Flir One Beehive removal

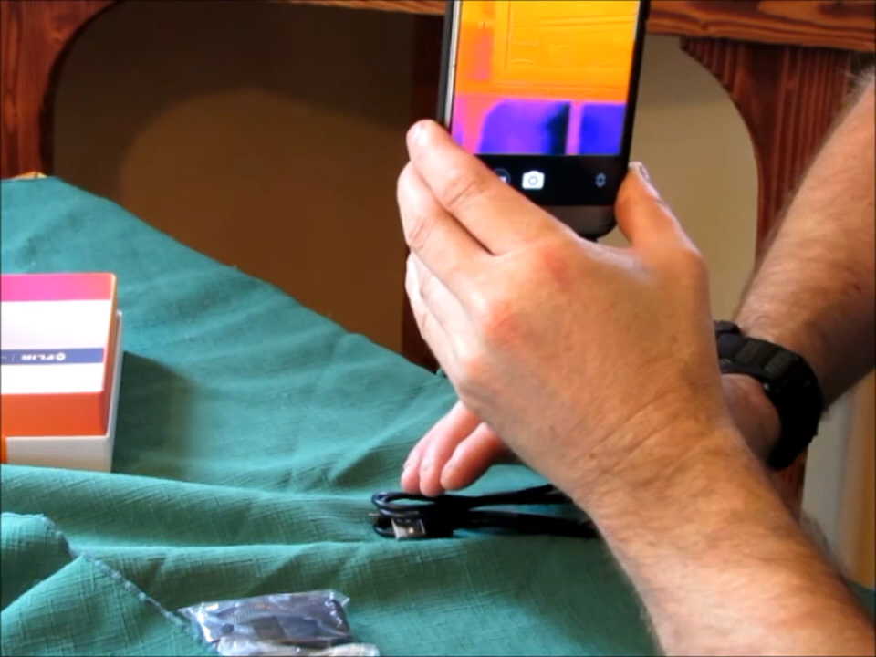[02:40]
Here's a beehive. Let me tip that camera off. So, you can see what.
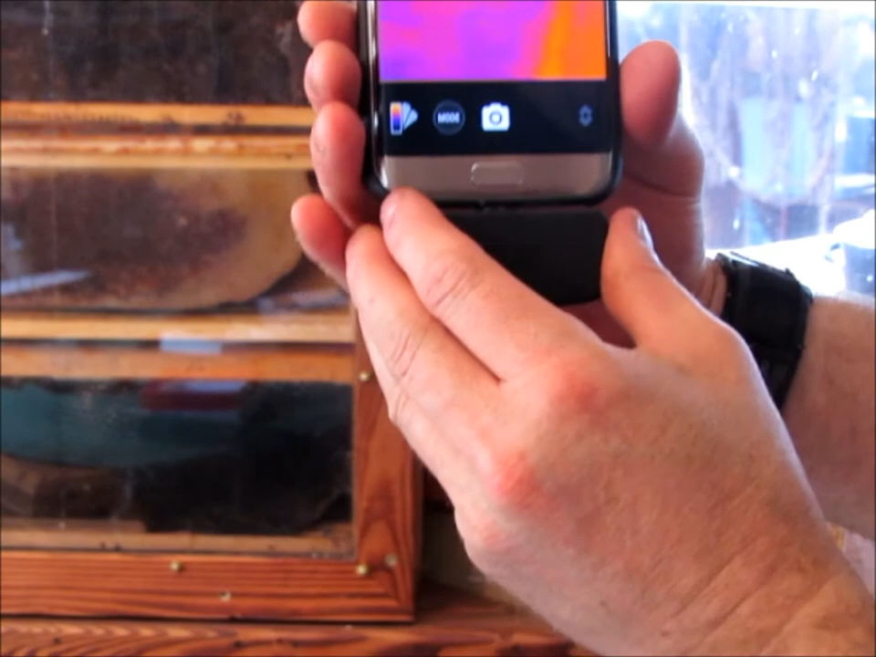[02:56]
There's different functionalities here. I can choose different things.
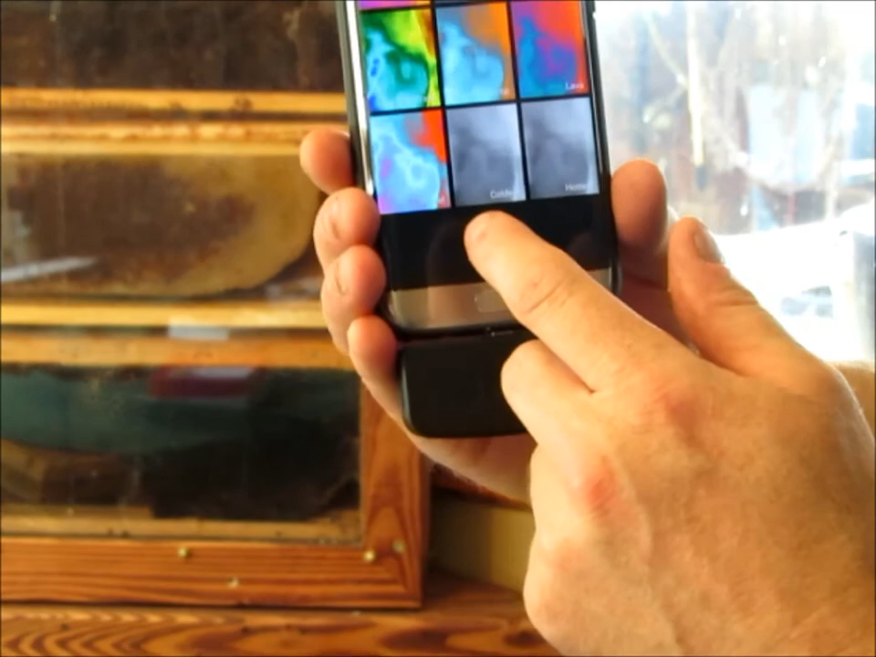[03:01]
Oh, I'm blocking the. So, that's not going to work. I'm blocking that.
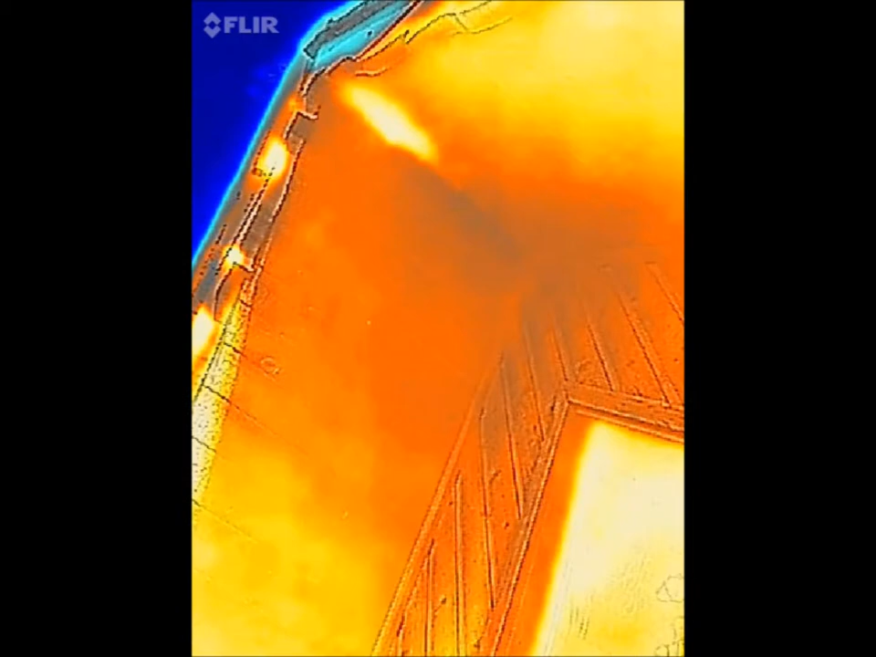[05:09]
Okay, we're at the hive on the south end of the home using the FLIR-1 with my Android. Looks to be the beehives right up in the peak.
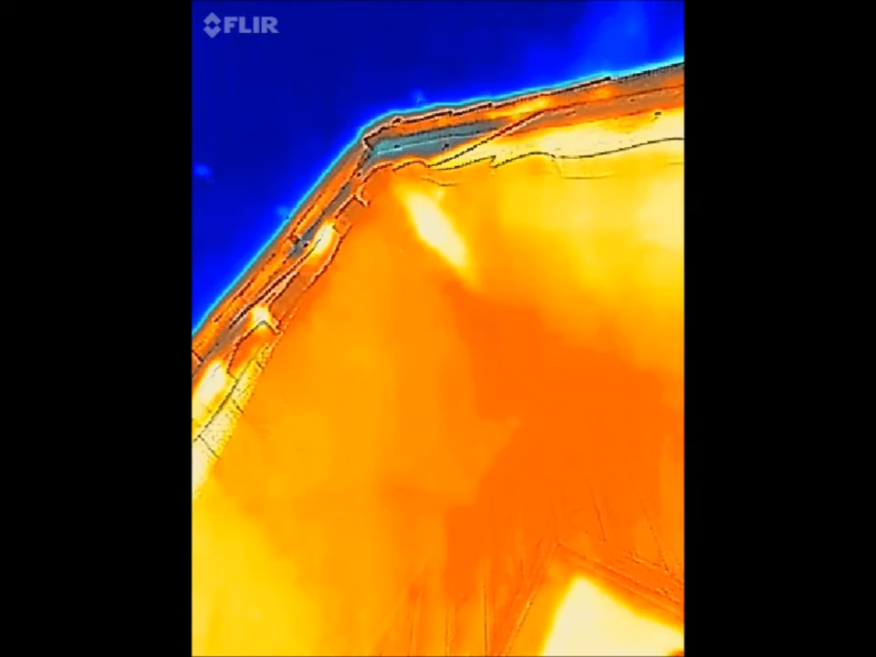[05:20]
The hot spot.
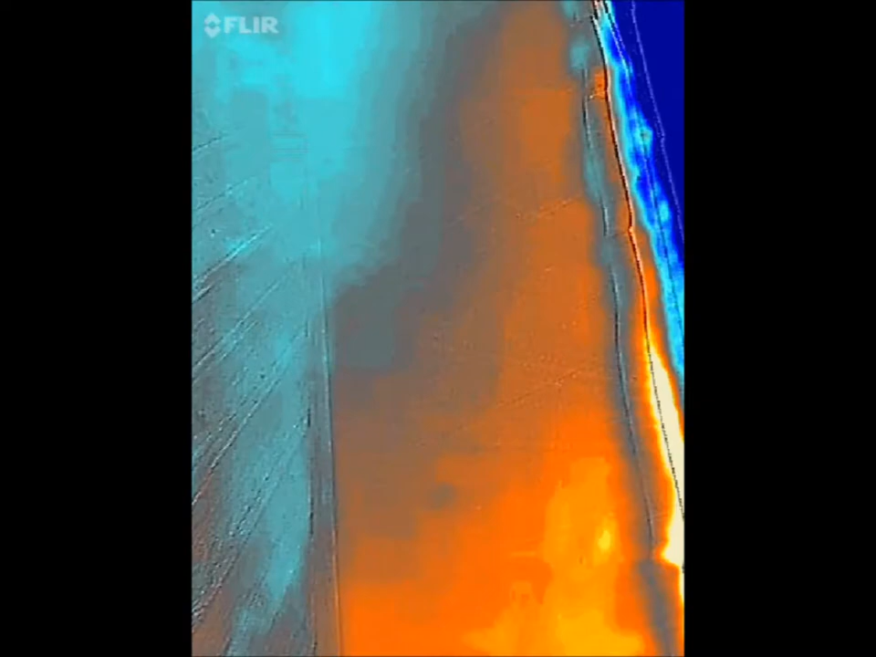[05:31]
It doesn't look to be anywhere else, just in that peak there.
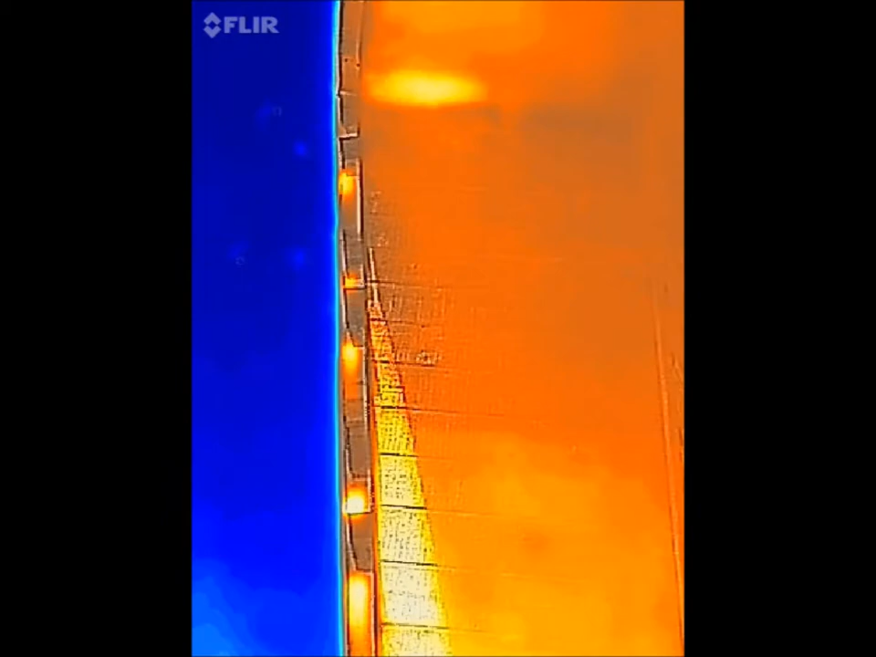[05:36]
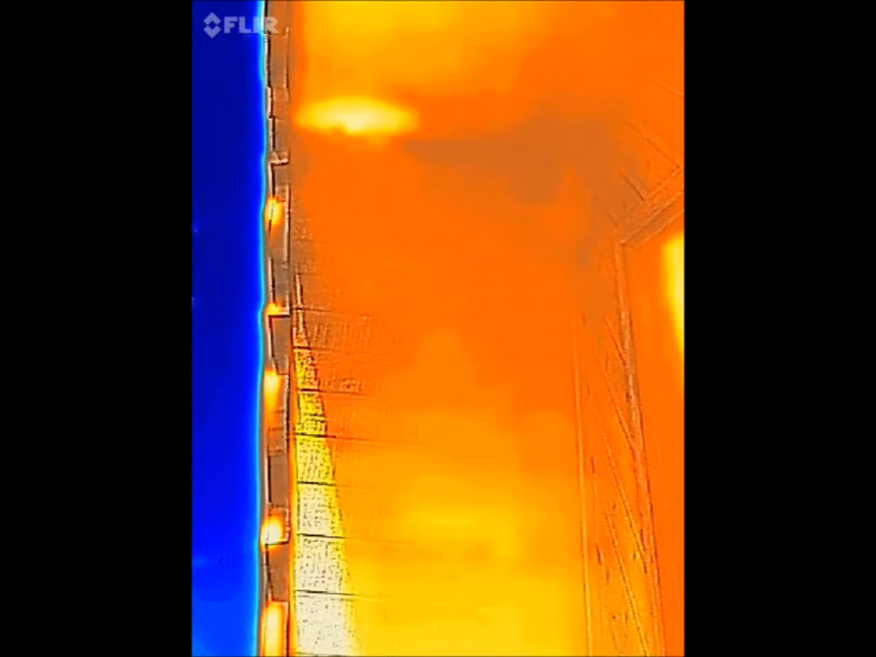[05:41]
Okay, so we'll go to the north end of the home. There's a second beehive.
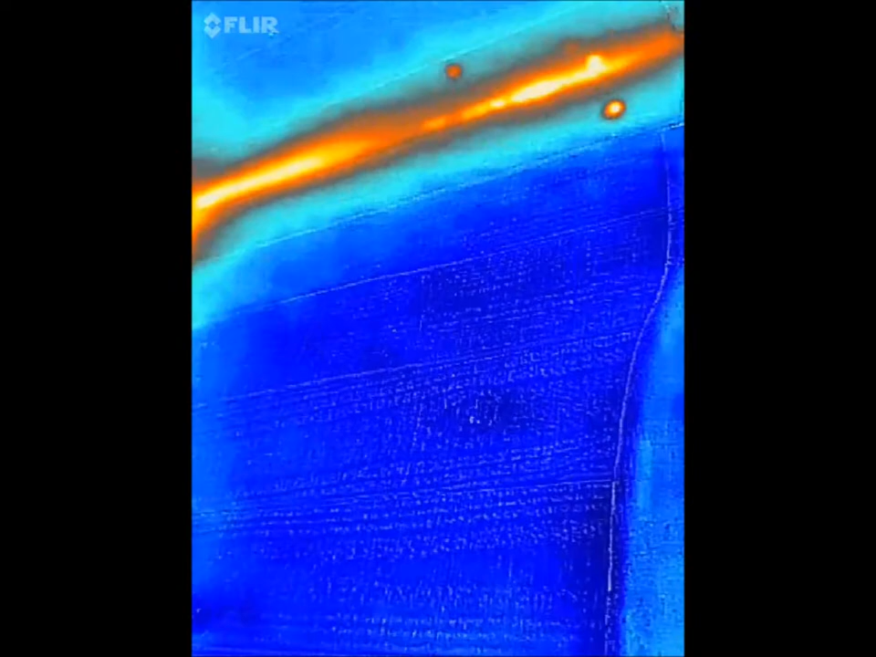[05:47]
Okay, north end of the building. There's a lot of heat right in the peak.
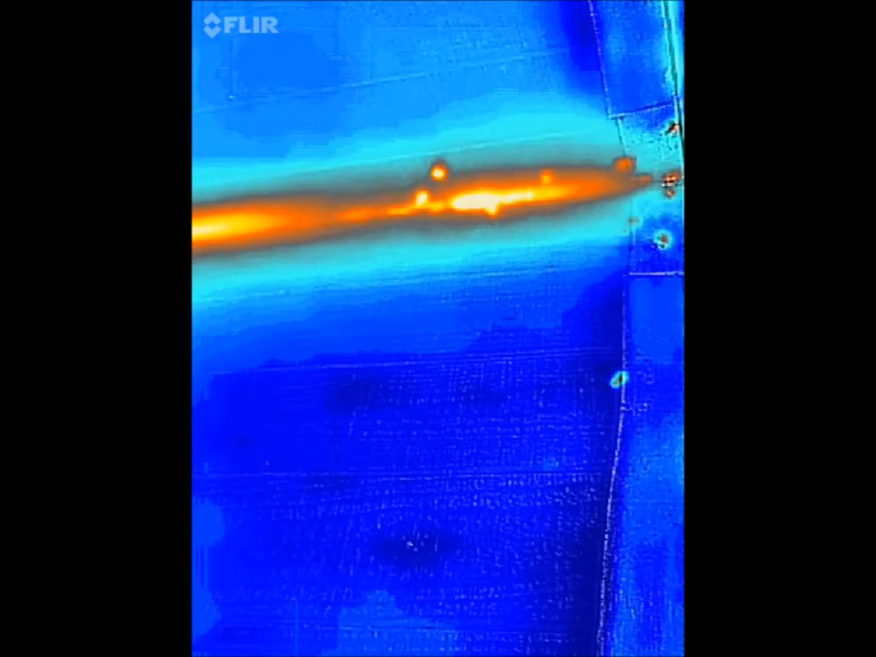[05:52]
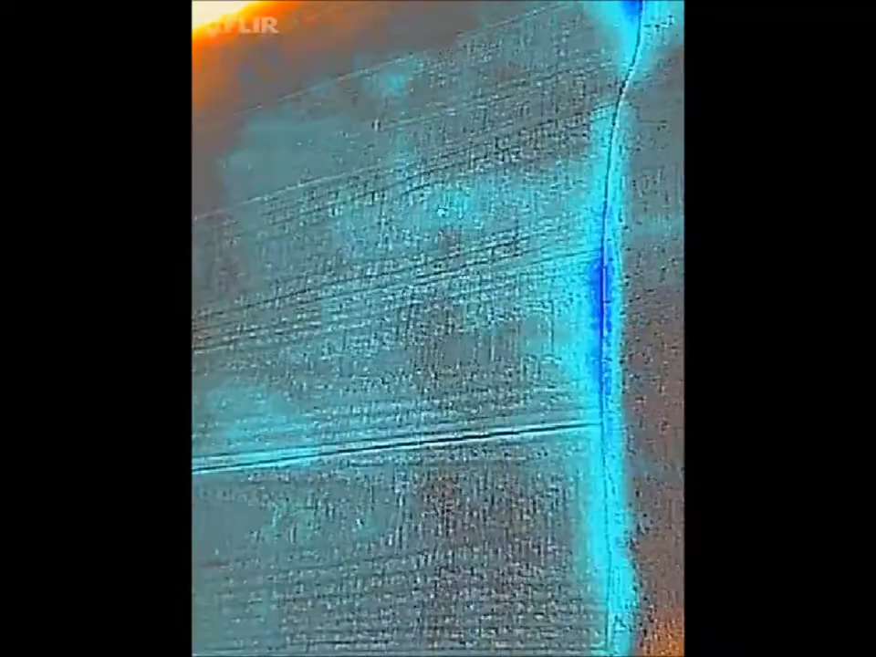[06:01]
Not much down the soffits. Is the red what you're seeing is up there? Yeah, that's the heat the bees generate.
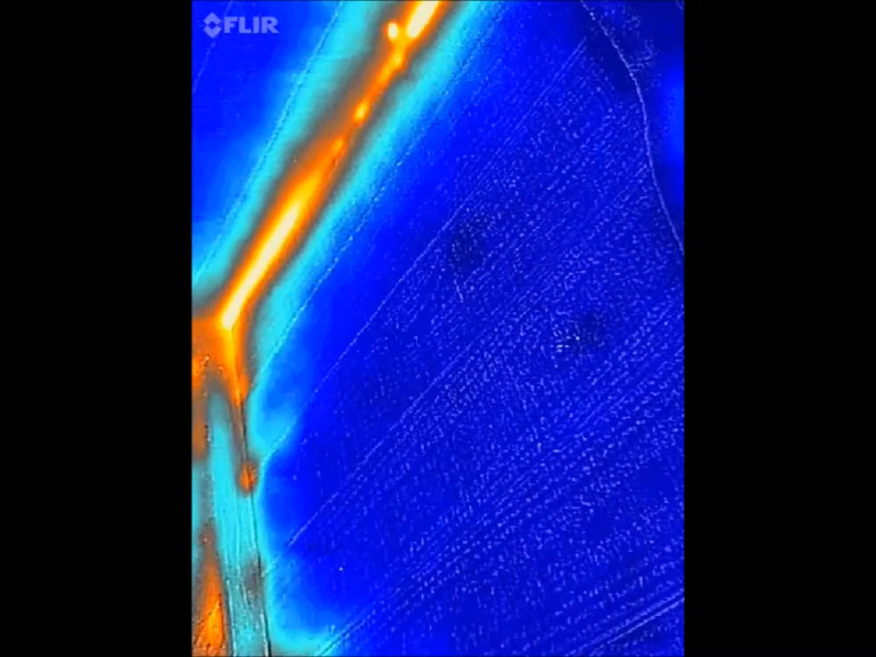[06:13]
And it'll warm up the wood, sure. Could that be heat leaking from inside?
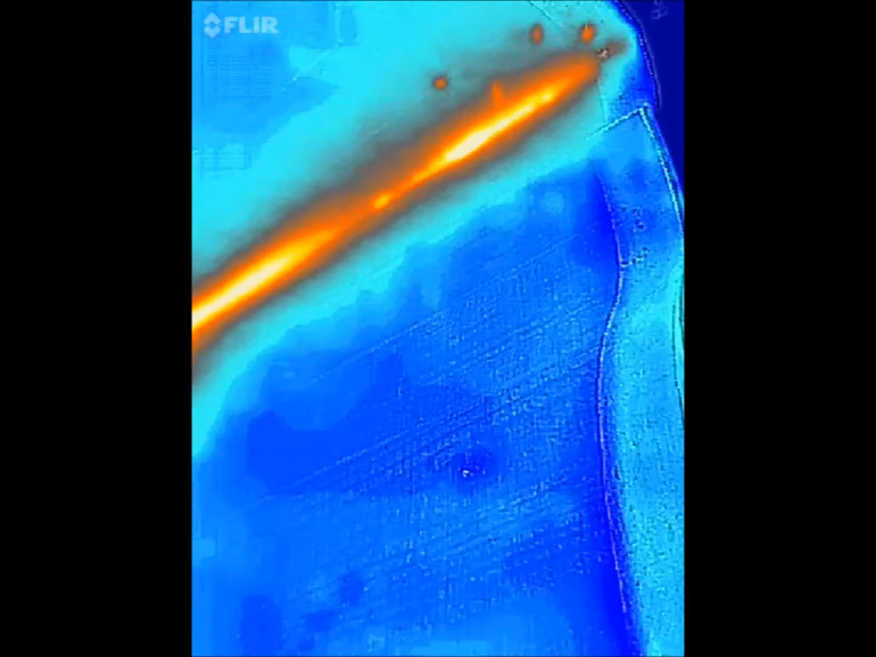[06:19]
It's possible. Right where them bees are coming in and out.
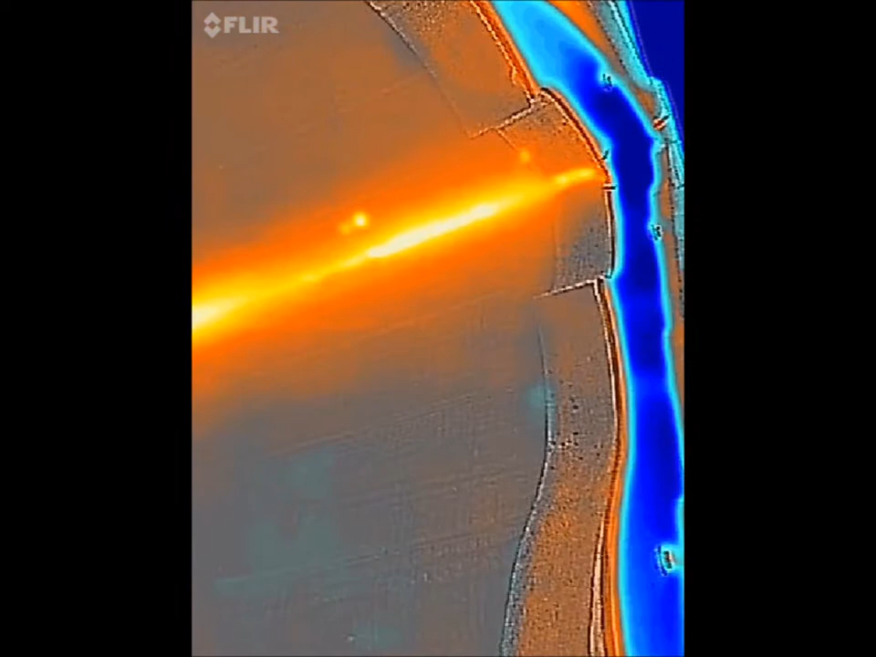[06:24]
Even the bees are red if you look on the screen, sure. Yeah, you can see. That's pretty interesting.
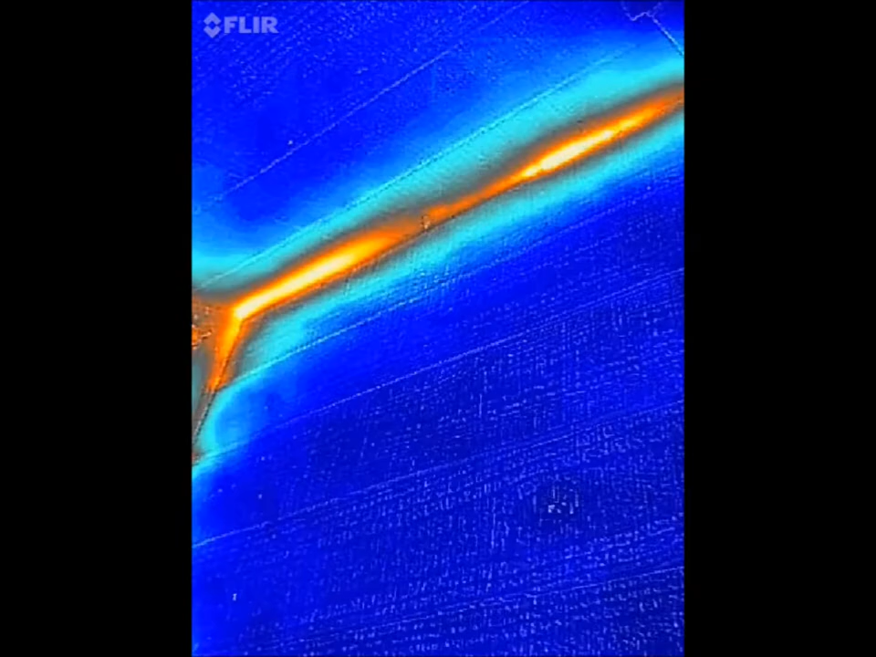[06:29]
On a... The wood makes it a little harder.